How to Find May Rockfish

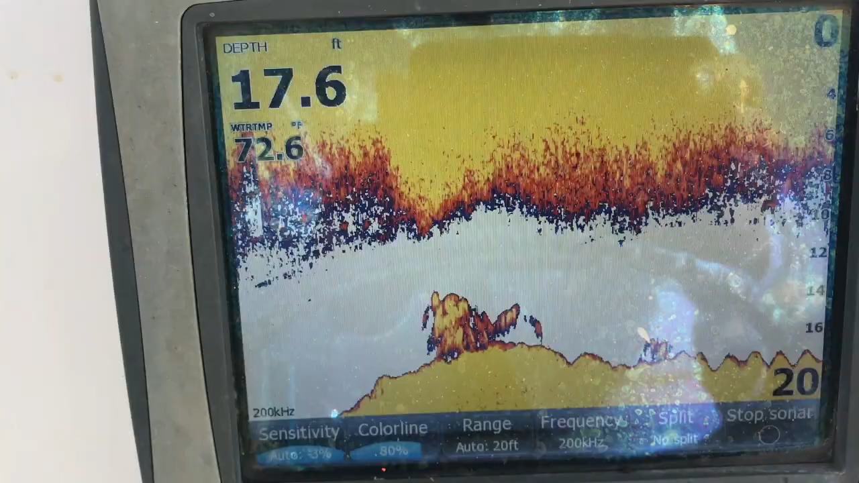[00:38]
On screen: depth 17.6 ft, water 72.6°F
When fish are eating mayworms, you can mark them on your fish finder.
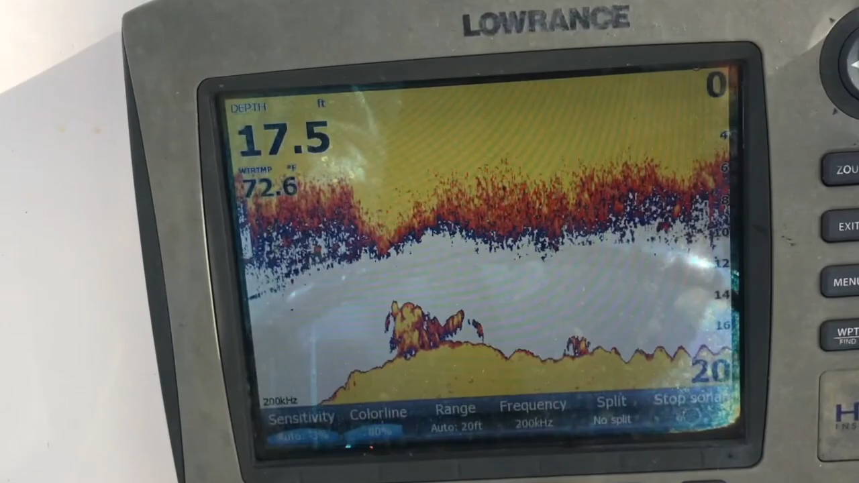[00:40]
On screen: depth 17.5 ft, water 72.6°F
Fish will be clumped up near the bottom and not spread out like when they're feeding on bait fish.
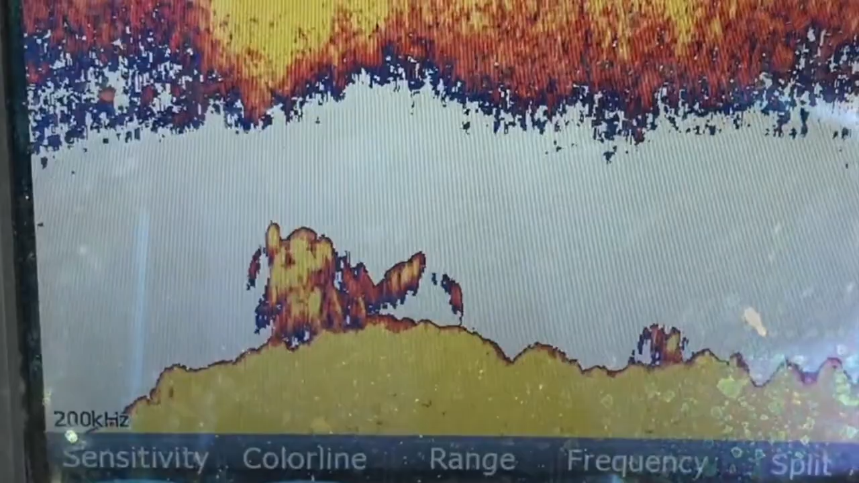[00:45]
I don't spend too much time trying to get stripers to bite when they're eating mayworms, because when they're queued in on them, it's almost impossible to get them to eat anything else. Instead, I look for other options.
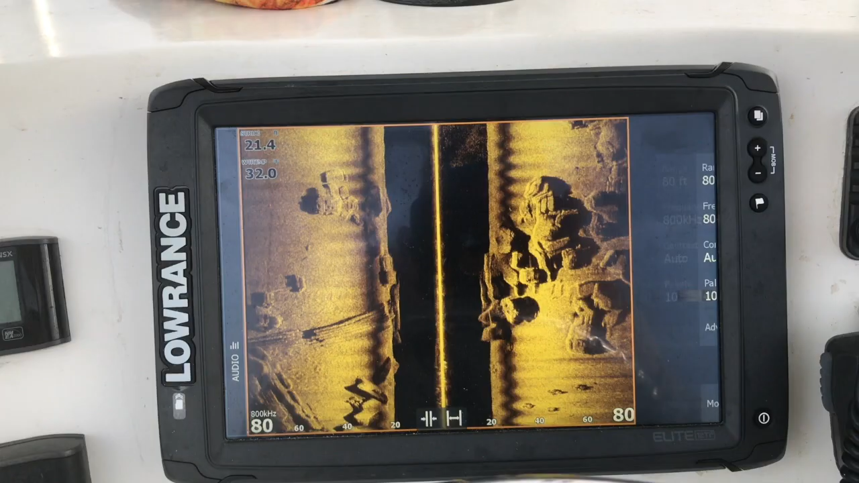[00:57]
My first choice is to fish around underwater obstructions.
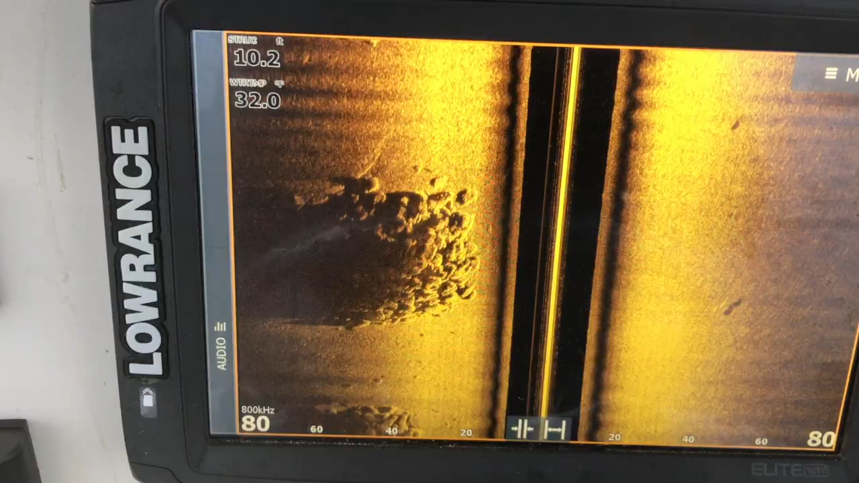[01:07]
Artificial reefs, underwater rock piles, bridge pilings are all good examples.
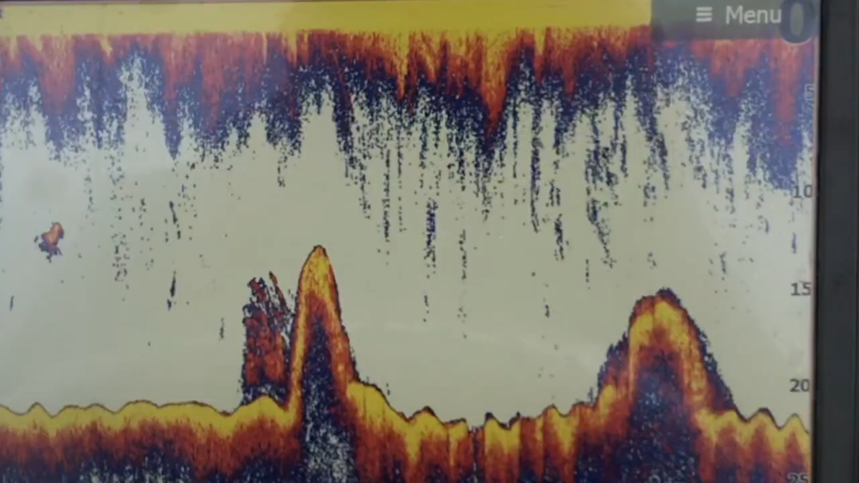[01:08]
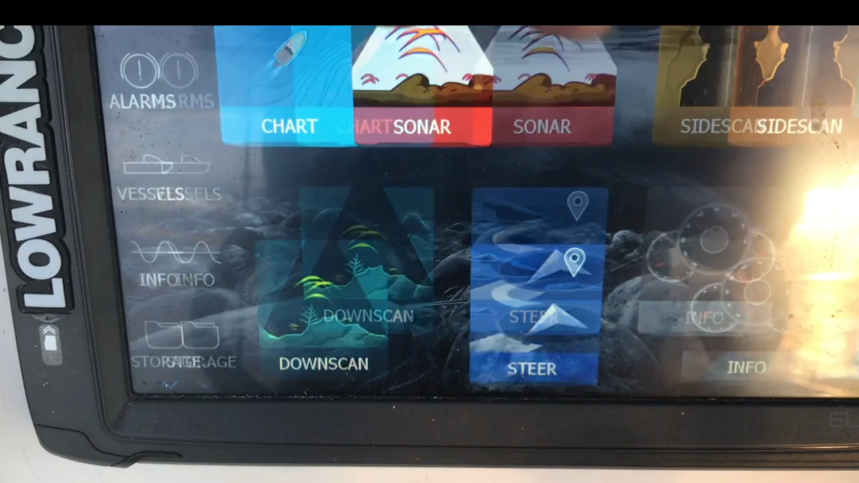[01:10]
When stripers are hiding around obstructions, they're usually there to eat.
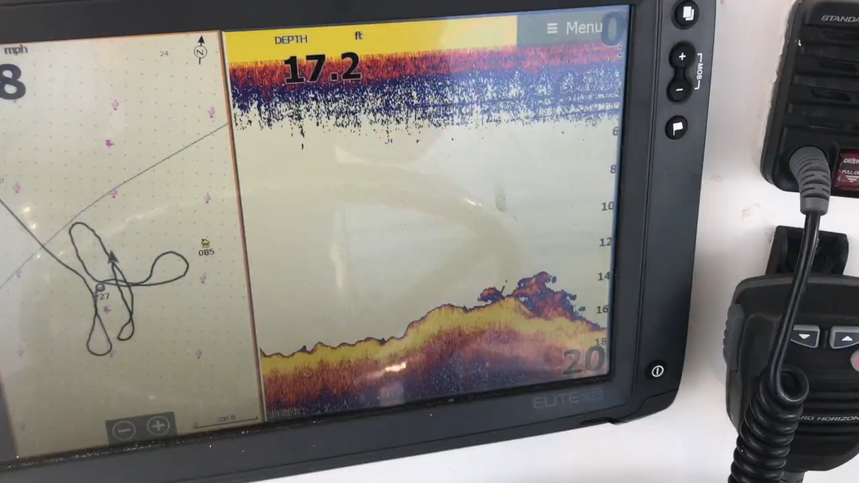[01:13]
On screen: depth 17.2 ft
You don't have to see a lot of fish on your sonar to catch them.
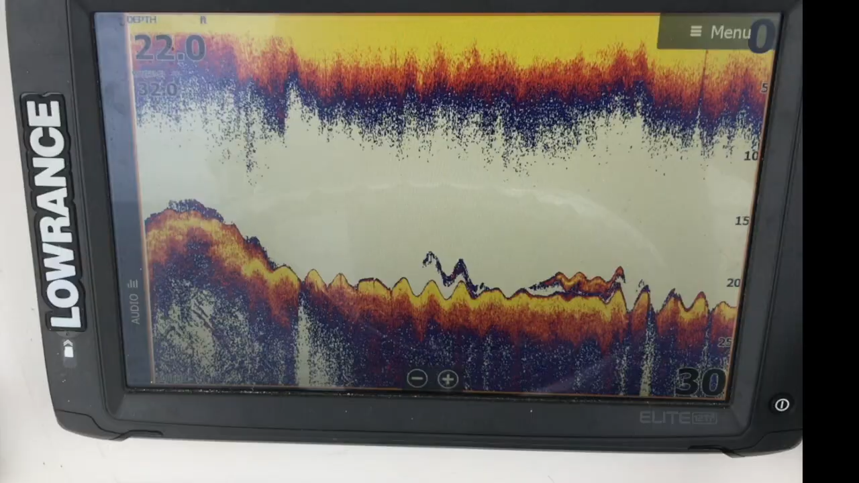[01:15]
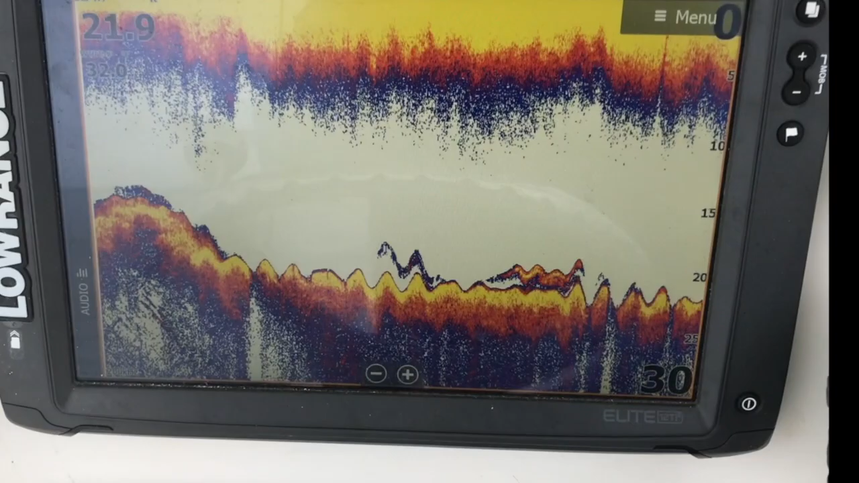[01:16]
Just a few marks is enough.